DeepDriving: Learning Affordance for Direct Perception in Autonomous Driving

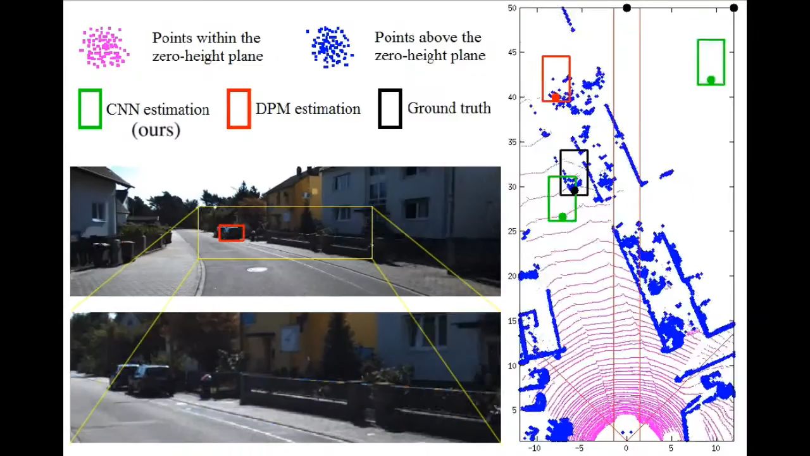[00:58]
There can be many cars in a typical KIDI image, but only those closest to the host car are critical for driving decisions.